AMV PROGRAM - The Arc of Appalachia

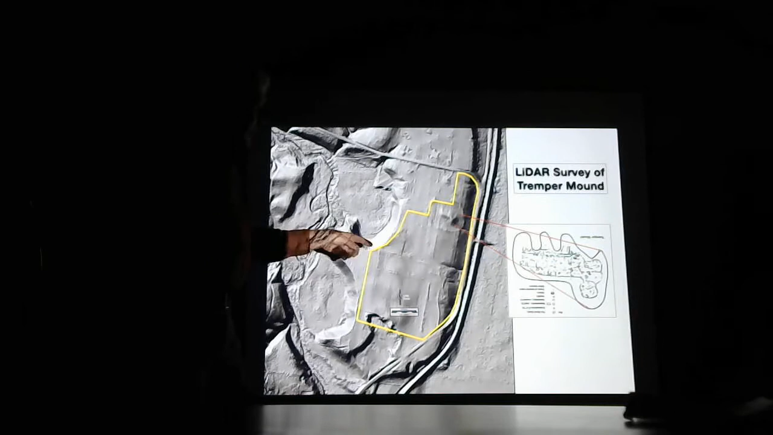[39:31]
these are all of the different historical aspects of this site so it's an important site next slide